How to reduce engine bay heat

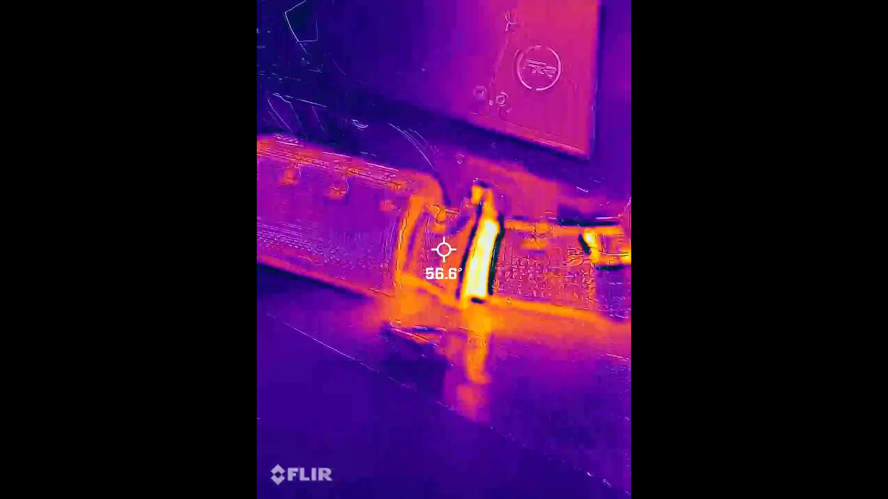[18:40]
Yeah, so, so that's, uh, that's what, uh, the IR temperature, uh, um, gauge is showing.